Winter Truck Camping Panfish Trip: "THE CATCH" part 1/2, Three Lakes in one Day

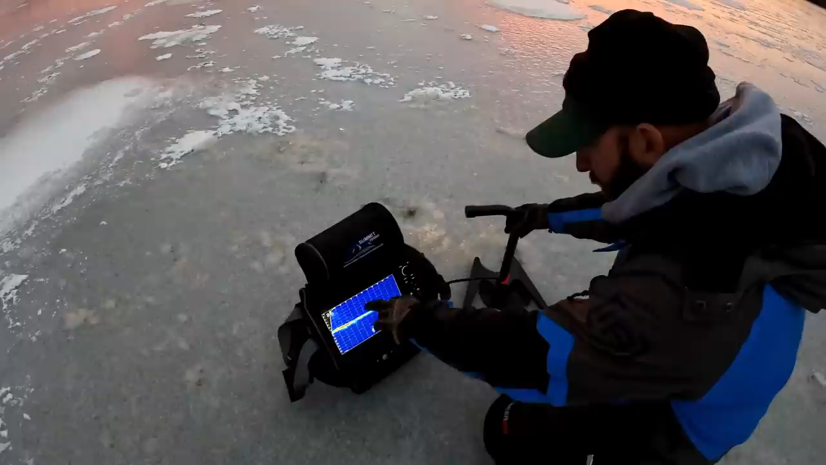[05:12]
They don't look huge, but they're definitely crappie at 40. Something else on the bottom. Yes, it goes up to the basins. Yeah, those are, whoa, yeah. 100? Yeah, we want to head that way. Yeah, so we want like a minimum of 100.
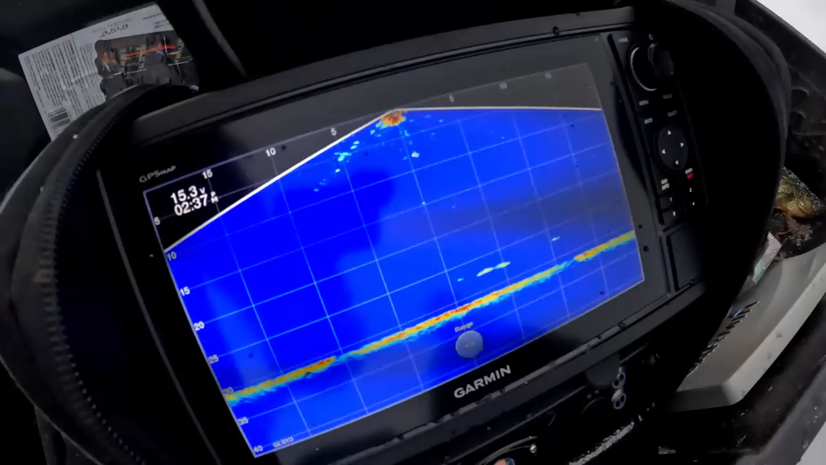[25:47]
That's what we're looking at, guys. They haven't seen you yet.